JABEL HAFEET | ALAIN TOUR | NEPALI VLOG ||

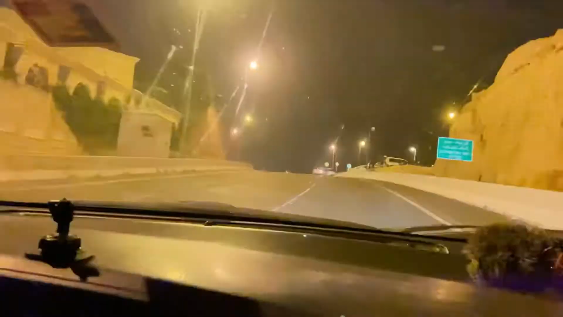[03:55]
गाइस, अब हामी जाबेल हफितबाट चाहिँ नि तल झर्दैछौँ ओह्रालो, ट्याक्कै सरङ्गोटको ओह्रालो जस्तै छ यी, हेर्नुहोस् है।